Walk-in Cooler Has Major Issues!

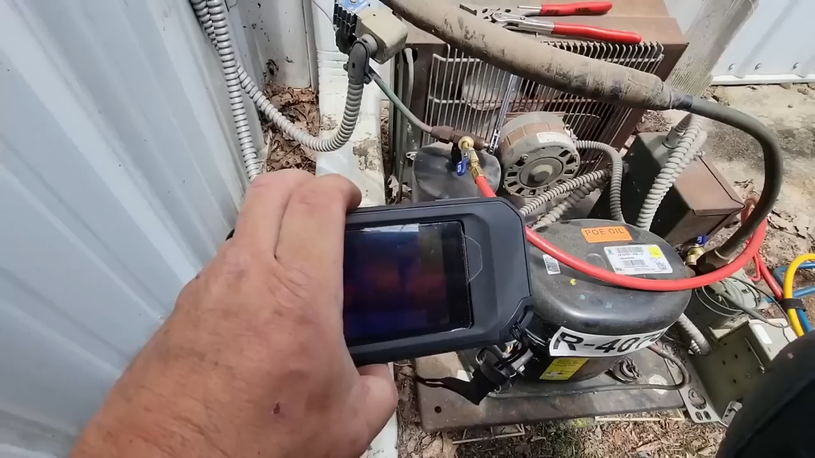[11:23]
All right, so we heated that up.
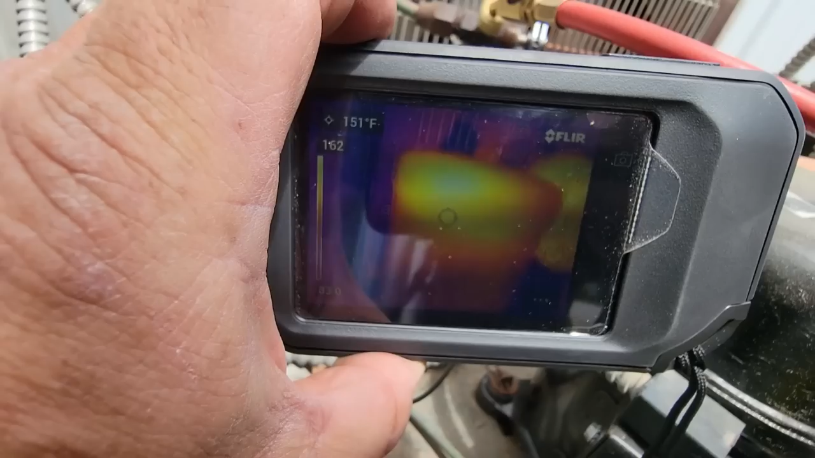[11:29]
On screen: spot 151°F
Hopefully you can see that just the very top barely has any room at all for expansion.
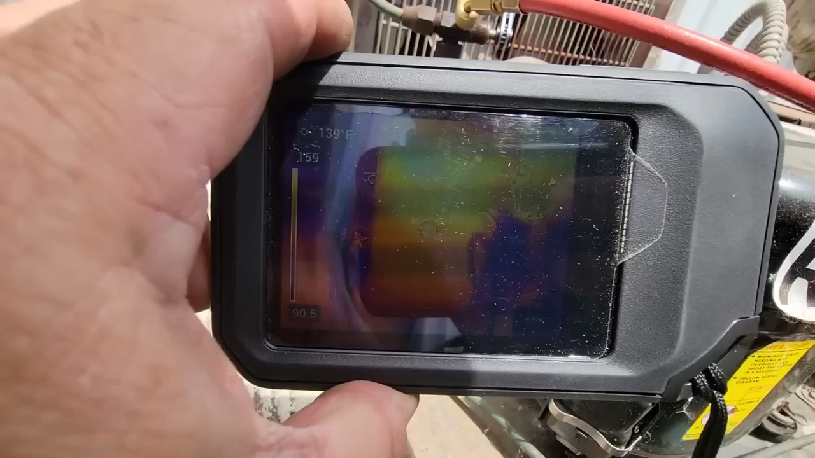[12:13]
On screen: spot 139°F
Okay, you can kind of see there that now we're about the 70-80% mark area.